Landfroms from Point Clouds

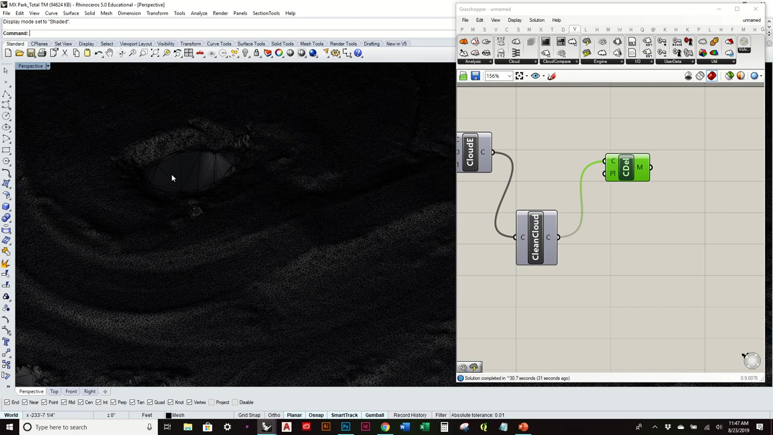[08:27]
So it's kind of hard to see. Let's see if we can play with the display settings to help us out.
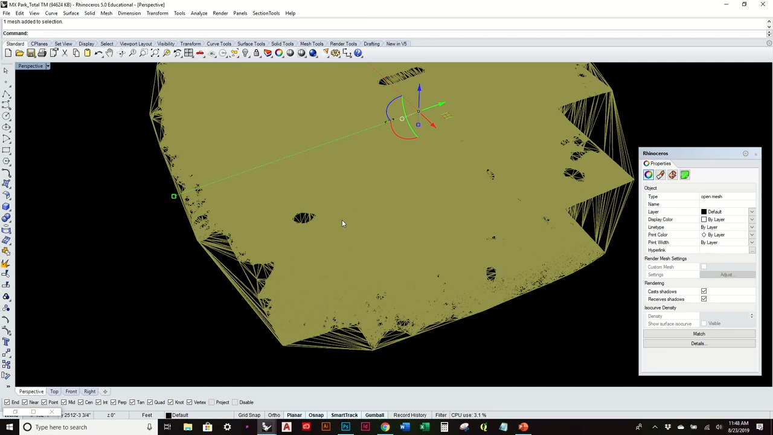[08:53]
It's usually this comes out a little bit better looking, but you can start to see just that triangulation from it.
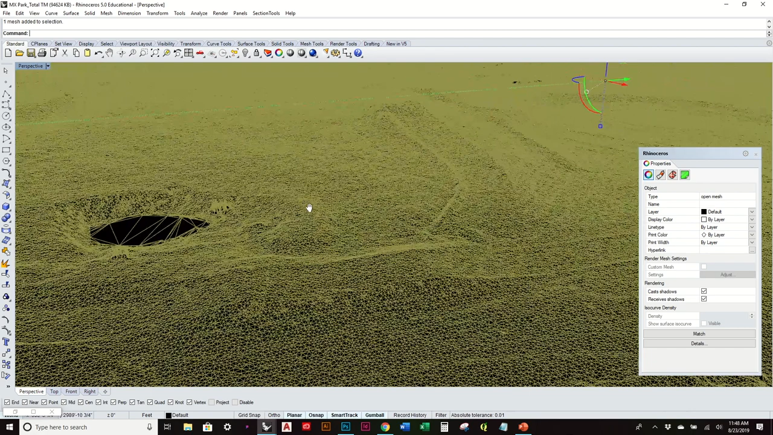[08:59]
Let's just go to panels, display.
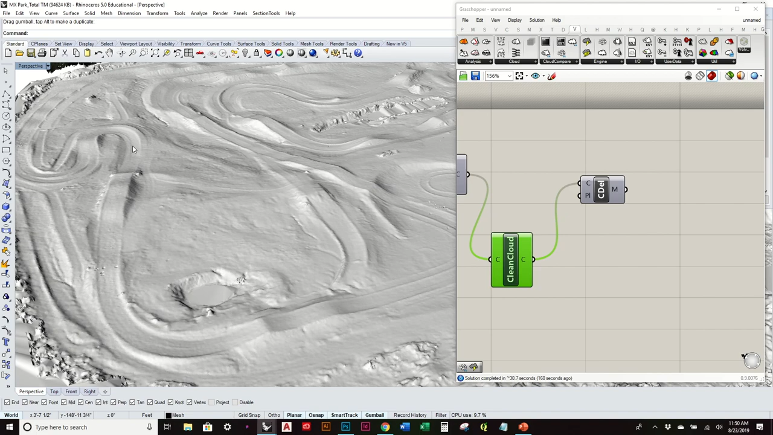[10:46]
That's a little bit more difficult to see once you have that texture. So, and I believe this is a mesh.
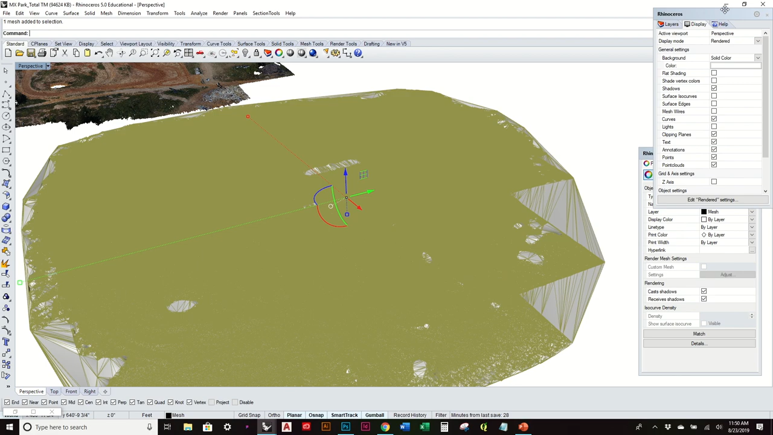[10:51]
Yep. But it's just a little bit easier.
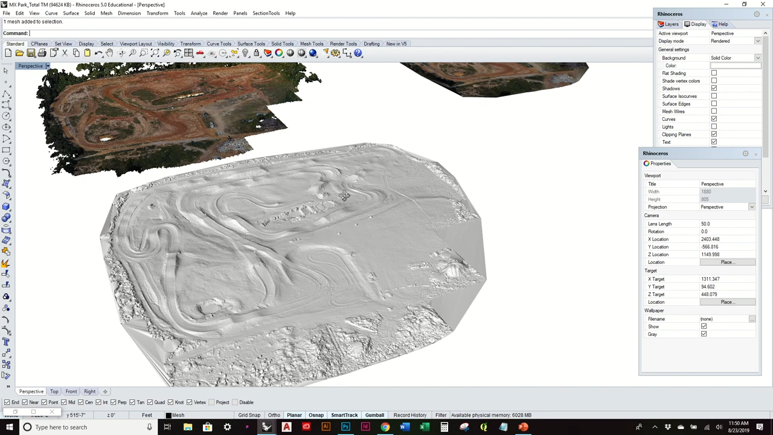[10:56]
I think we might have just done the standard mesh from points.
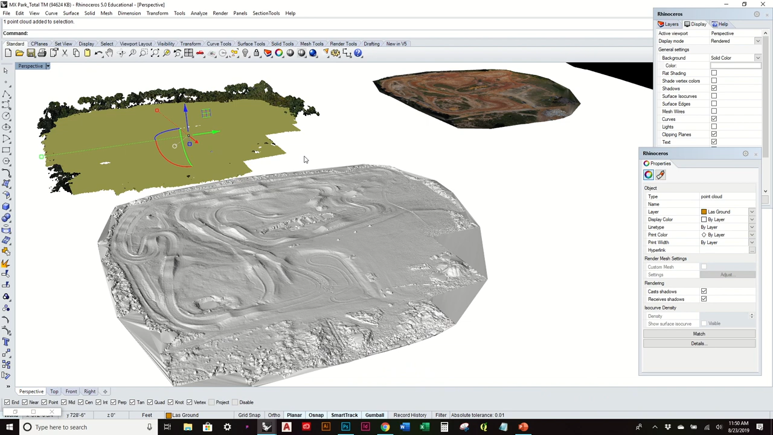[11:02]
Because you can take this cloud of points. Let's make a copy of it by holding alt. All right. So there's still two. We can explode it. So basically just create a bunch of points. Again, it's a lot of points. So let's try this.
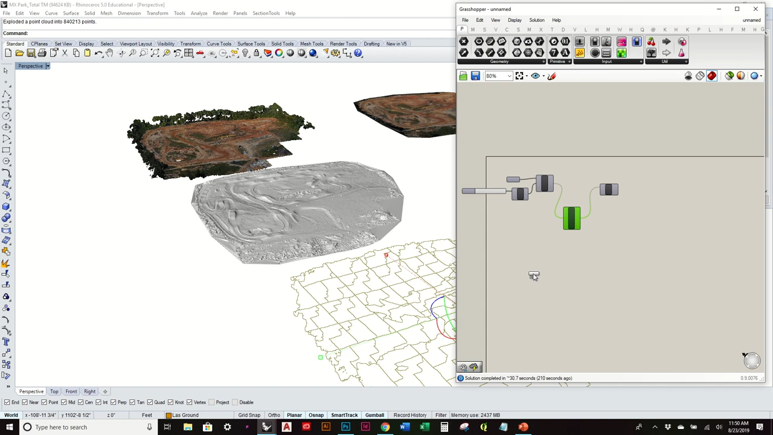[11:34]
All right. So I had them all selected. It's going to take a while since it's almost a million of them.
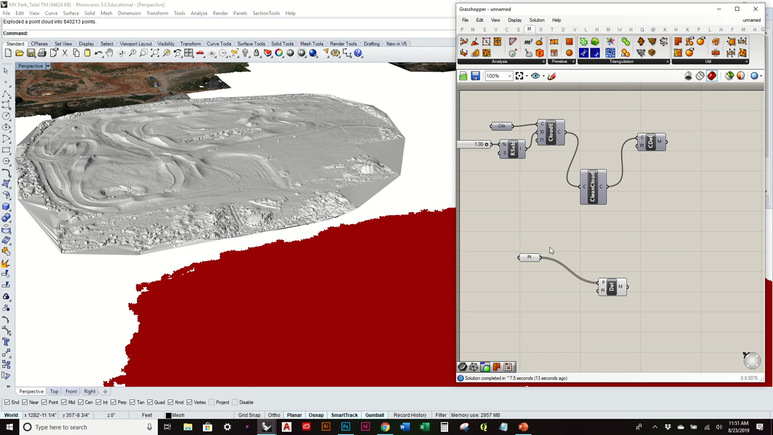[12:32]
And it looks like it finally made it. Because I can see that. Preview. Let's go ahead and bake it. Sure, let's put on the mesh layer.
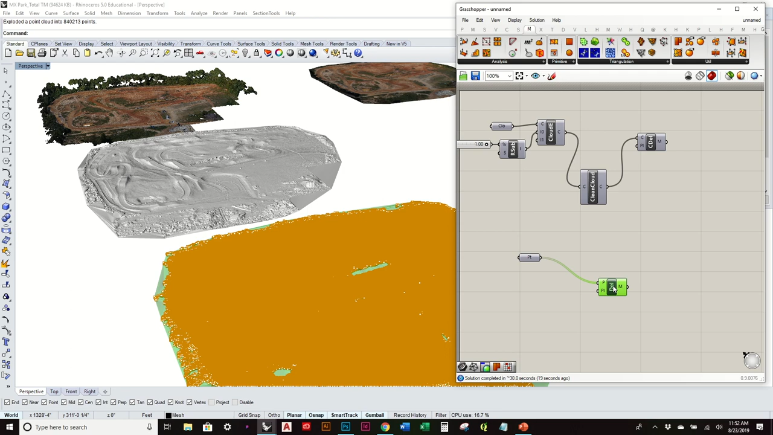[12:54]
Looks like that's much easier to see. And it should pretty much look identical to that existing clay mesh model.
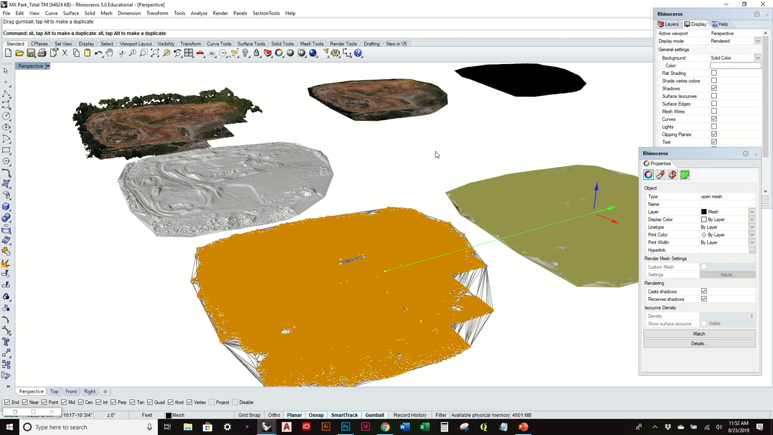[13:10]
Yep. So there you go.
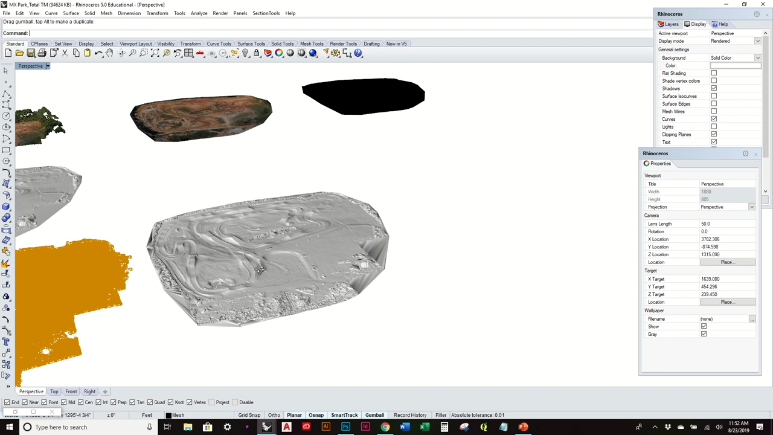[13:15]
So yeah, if you use just the standard kind of grasshopper plugins by exploding that
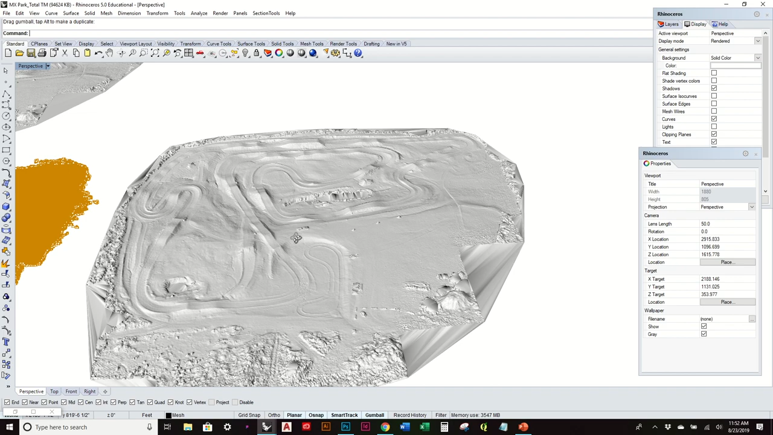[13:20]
cloud point into just all their individual points and use the Delaney mesh component,
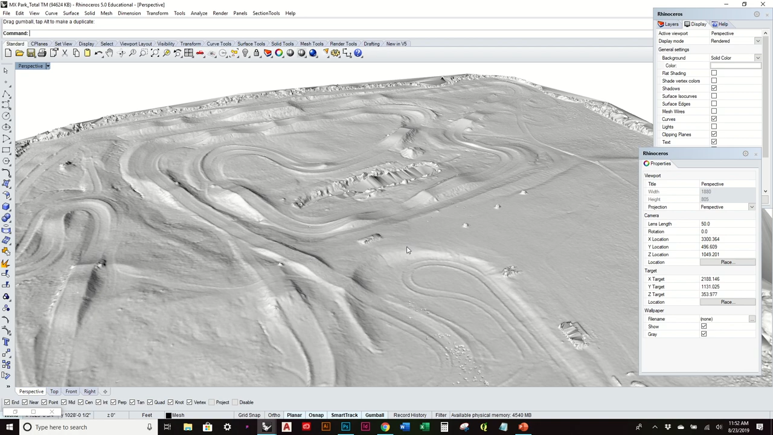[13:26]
you can start to create landform that way.
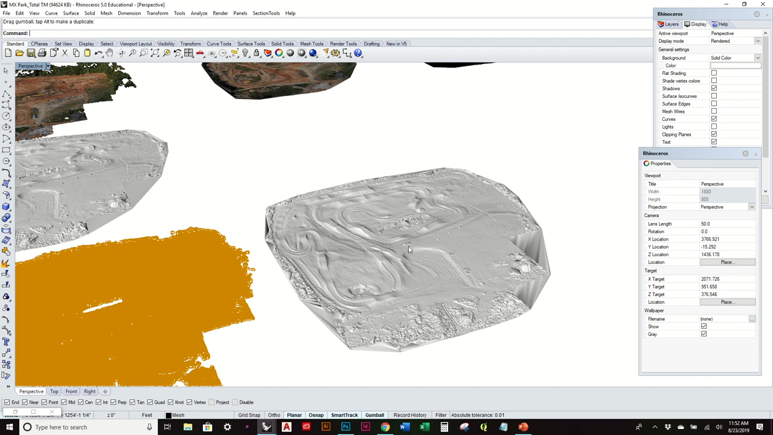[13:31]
So the next thing I'll show you real quick is,
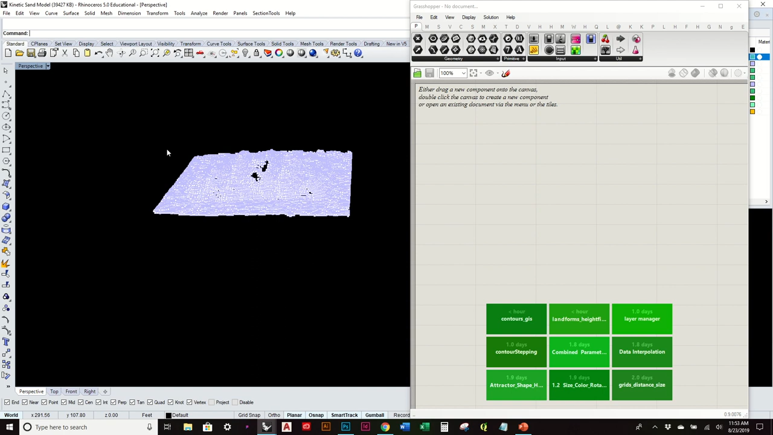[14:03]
We can reference all those points.
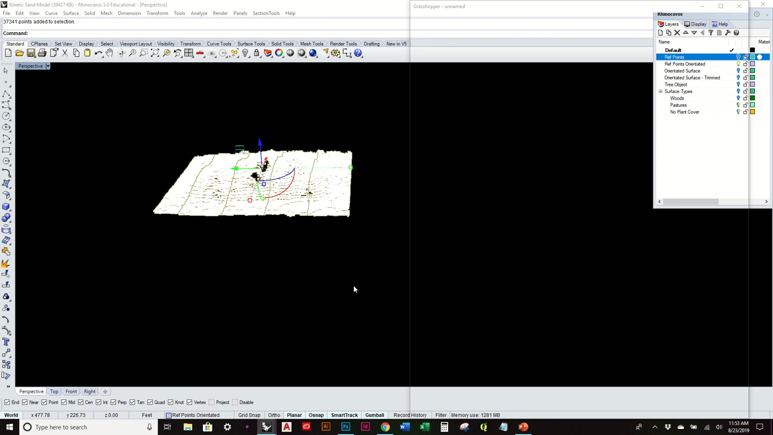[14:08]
And do something very similar to before.
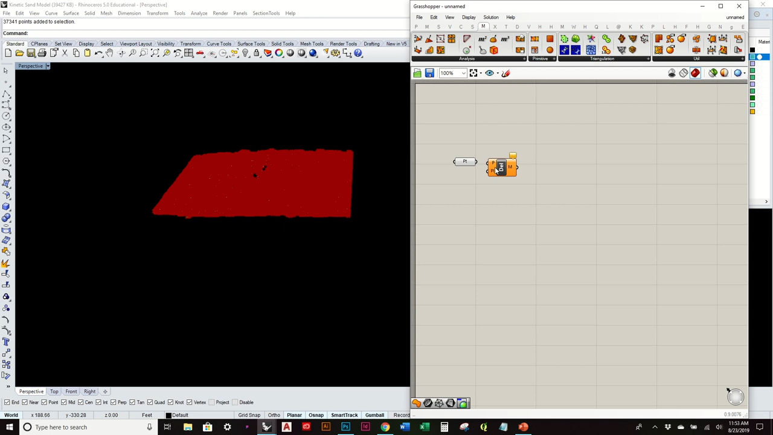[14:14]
It's, again, not, doesn't require a lot of effort and scripting. But it is another option where you want to maybe create your own
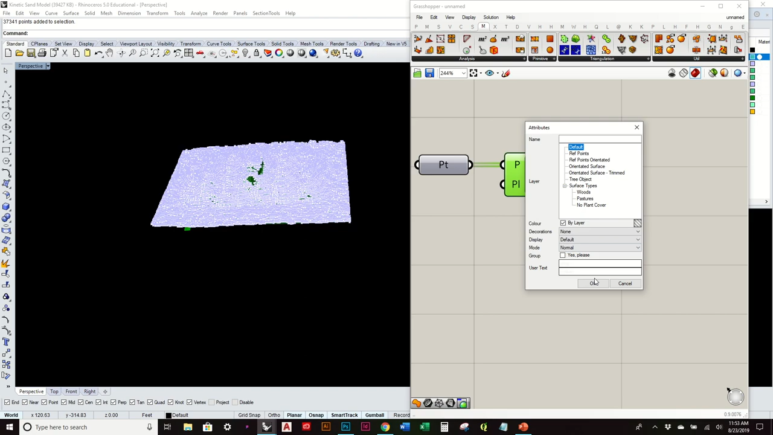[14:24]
surface through some type of malleable surface.